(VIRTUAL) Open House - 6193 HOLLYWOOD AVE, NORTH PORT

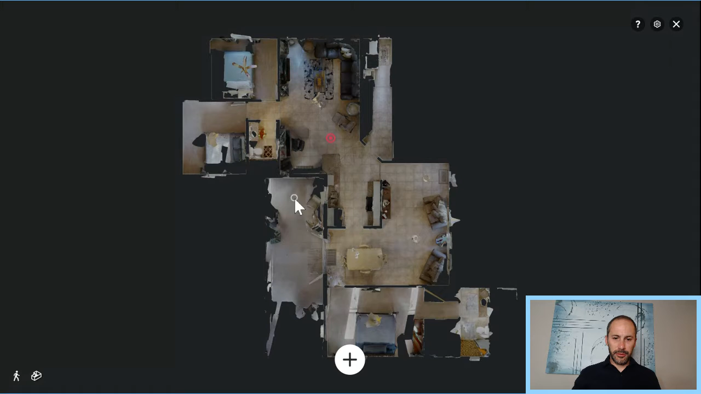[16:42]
looking at things upside down back to front front door here down to the living room dining room master suite here and you guess bedrooms this is the the lanai let's take a look at the dollhouse view here so you can see a breakdown of everything
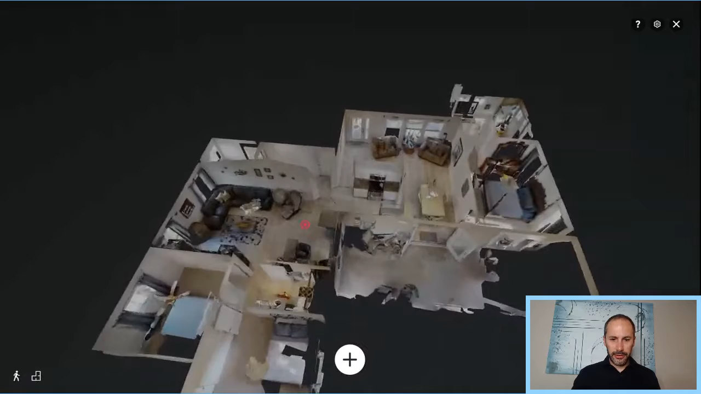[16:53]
again front door master master bath lanai living room guest room and the guest bathroom